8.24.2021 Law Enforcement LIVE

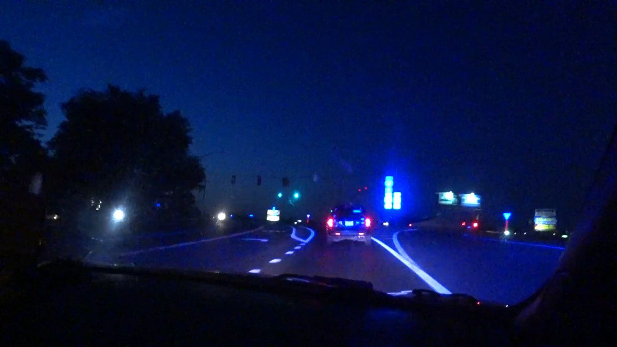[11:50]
About to go signal 19 Edwin Miller Boulevard, just west of Eagle School Road. Got a West Virginia 28, I believe it's Delta X-ray, Victor 522. Edward. You better stop. I mean, I appreciate kind of where you stopped, but you need to stop.
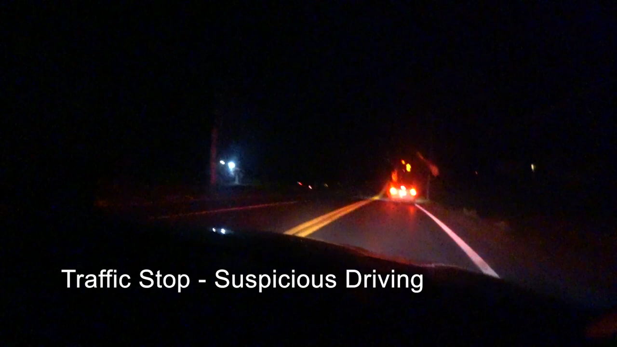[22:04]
Florian, Berkeley, signal 19, Gray Road, just west of 11, break for West Virginia 28. Took a... Who's chasing? One, uniform, Yankee, 542, at least two occupants. Engine 4, you gonna be here? Yeah, I think so.
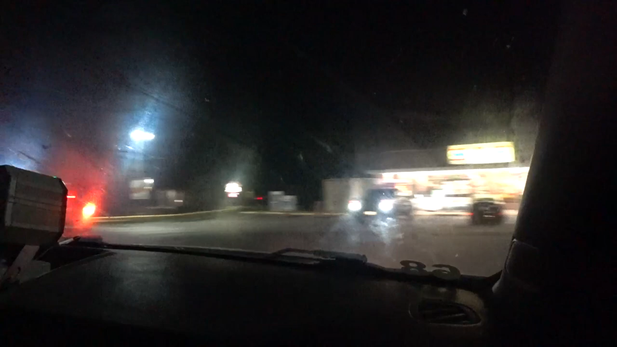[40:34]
I'll be out with a possible vehicle match at the 7-Eleven, Falling Waters, break for Maryland 28. Now we can hear you, teacher, who makes my stomach growl. Stop acting like a I know they said Ohio tag. I got a Maryland 28. It might be the vehicle. Board. an issue around here.